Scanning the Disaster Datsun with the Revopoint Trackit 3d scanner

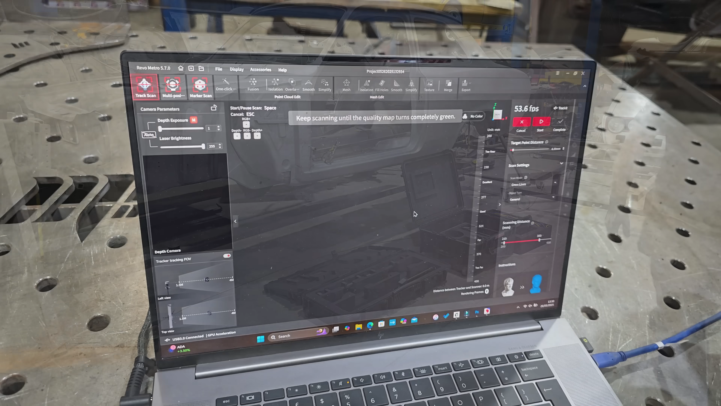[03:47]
now this is the software and even though i don't know what i'm doing at all with this software
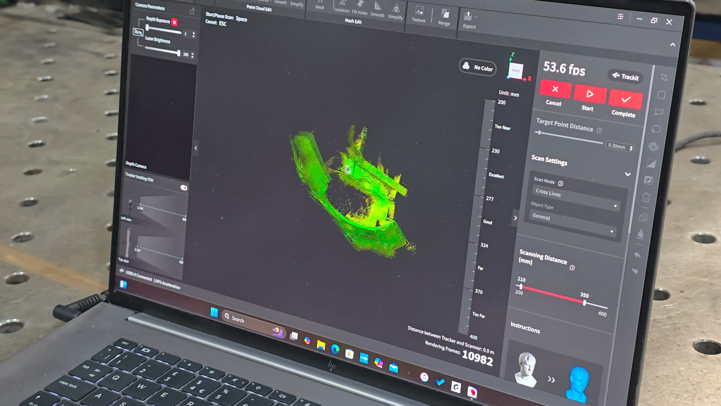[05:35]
Now this as I do remember this is just the
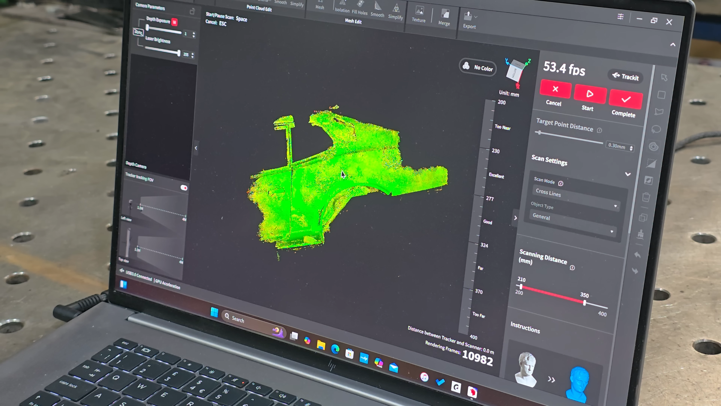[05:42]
mesh so what we've got here is we've just got a very vague god it's even got the chassis chassis rail there on inside.
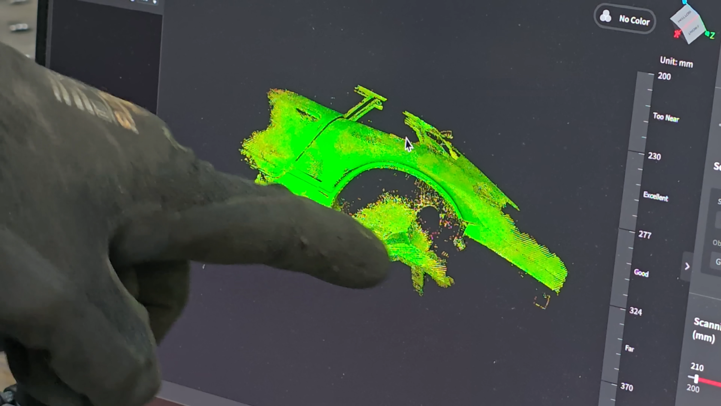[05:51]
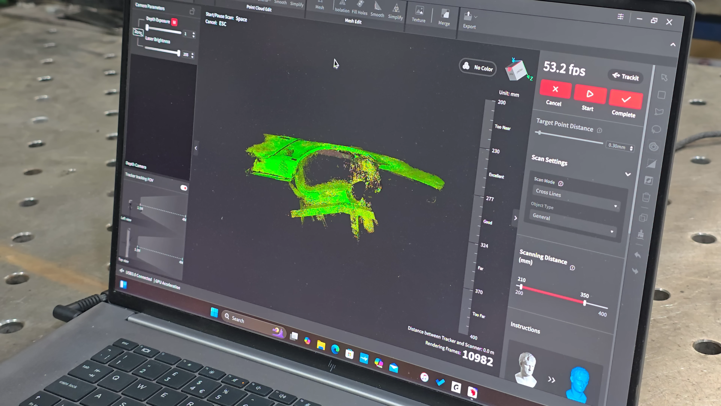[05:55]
I bet I could get all the inside of that wheel arch if I wanted.
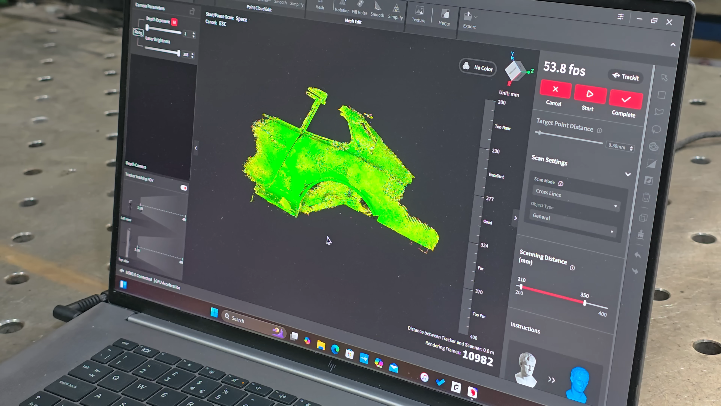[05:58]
Right so we click this complete button we should get a slightly better rendering of this.
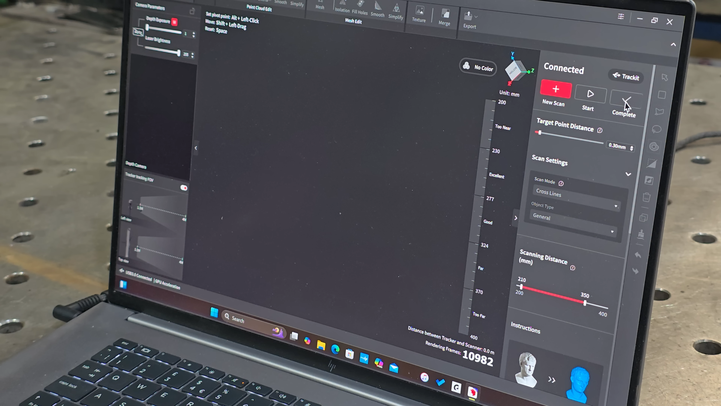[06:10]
Let's have a look what we've got.
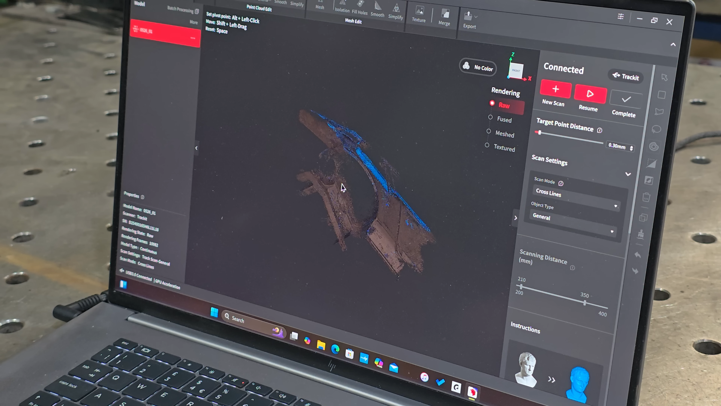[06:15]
Right that's the that's still the mesh and then
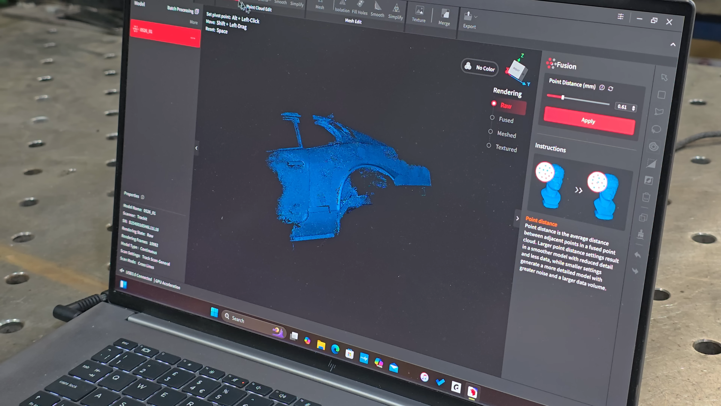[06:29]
I don't know if point distance. I really don't know what I'm doing but I know there's a click on here somewhere that smooths the mesh off for you.
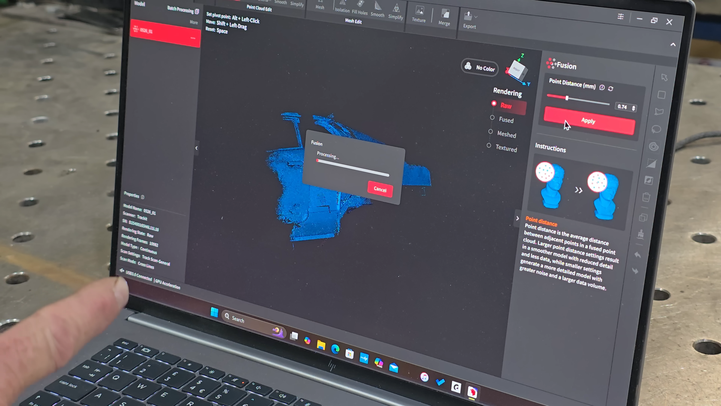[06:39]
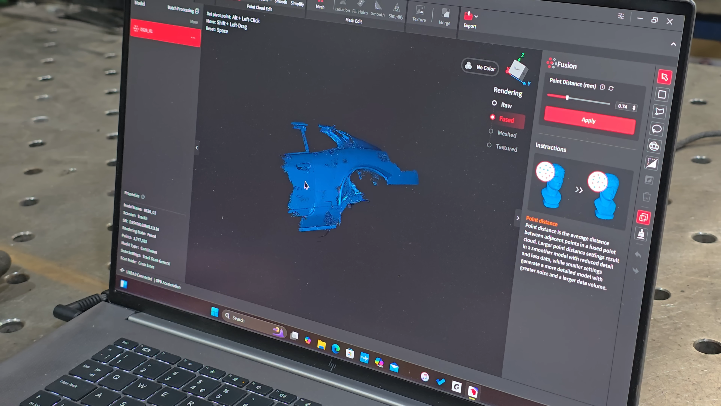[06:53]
And within minutes. Whoa. Wow.
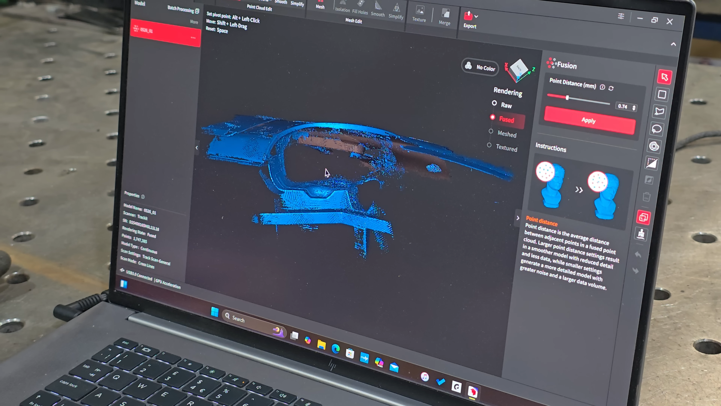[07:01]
Okay that if I'd have carried on scanning in here it would have filled all these in. Oh look at the detail.
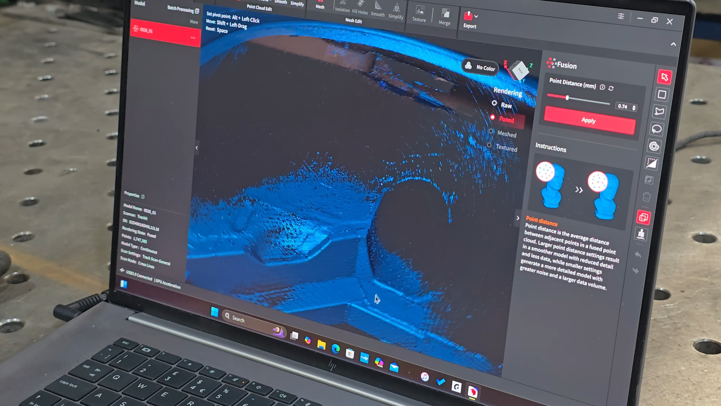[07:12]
You can even see the little cuts I made in the metal to bend it over and the welds.
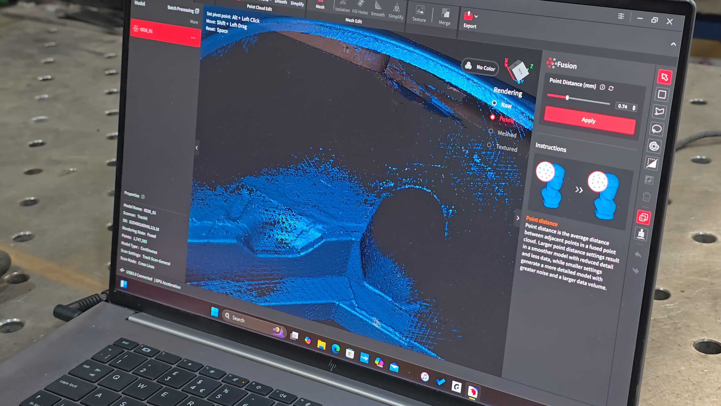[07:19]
And this this is only wow look at that. You can actually see where Ryan has welded that wheel arch on.
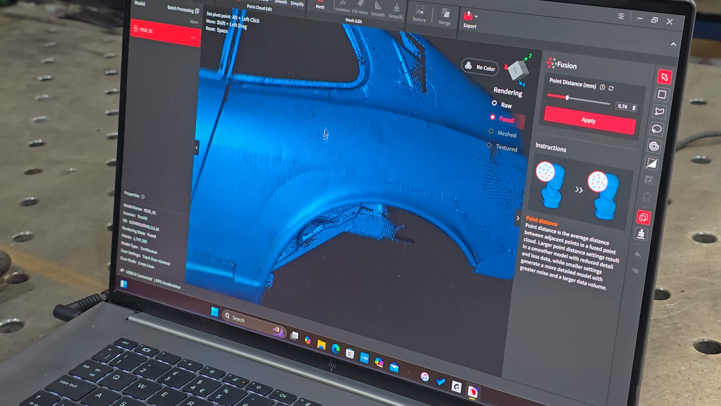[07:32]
Ah that's cool. That's the patch.
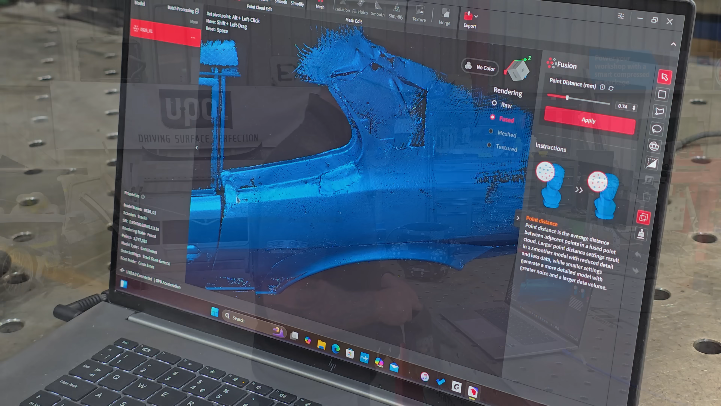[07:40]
Now you can see what results I've got from one click. Now it looks like if I had carried on going and filling in because you've got to make the mesh all green.